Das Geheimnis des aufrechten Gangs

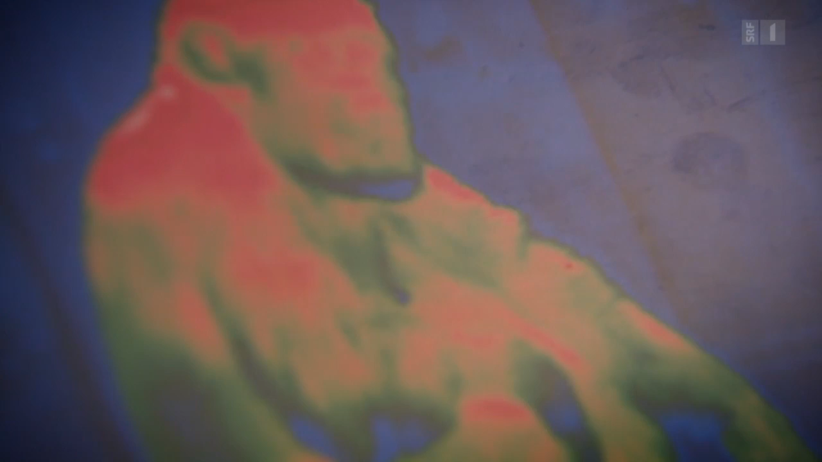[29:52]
Schimpansen haben nur wenig durch Fettgewebe geschützte Partien.
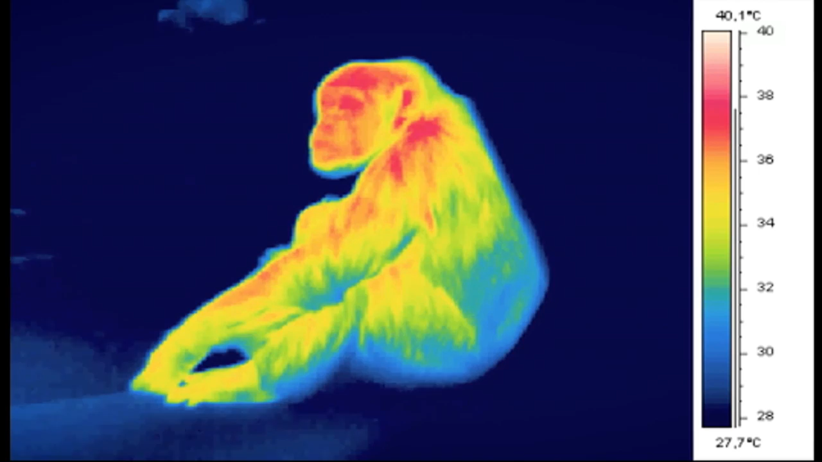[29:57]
On screen: scale top 40.1°C, scale bottom 27.7°C
Bei ihnen wird überschüssige Wärme über den Kopf, die Arme und die Beine abgegeben. Beim Menschen ist das völlig anders.
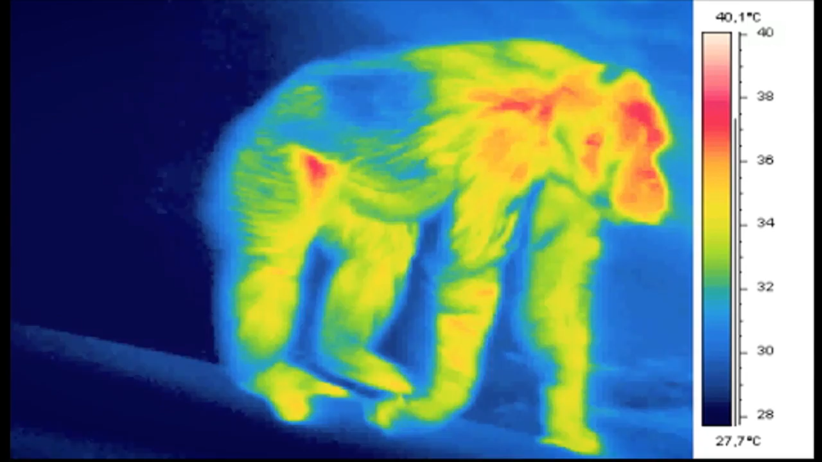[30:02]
On screen: scale bottom 27.7°C
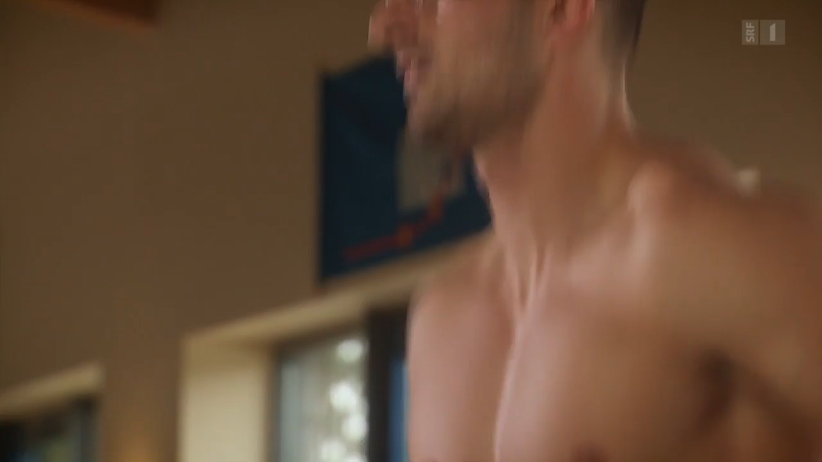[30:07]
Selbst bei starker körperlicher Anstrengung erfolgt die Wärmeabgabe fast ausschließlich über Kopf und Oberkörper.
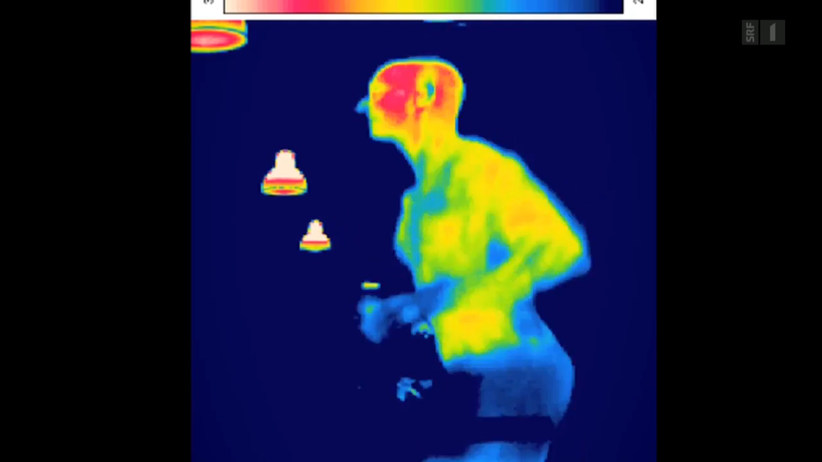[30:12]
Hüfte und Beine sind dagegen durch Fettgewebe isoliert.